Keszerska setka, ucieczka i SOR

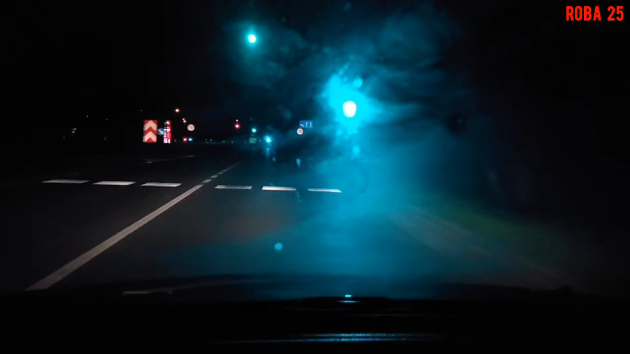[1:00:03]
Ale no cóż, witamy w polskiej służbie zdrowia. No, wjeżdżamy już do Mazańcowic, od razu światła się pojawiają.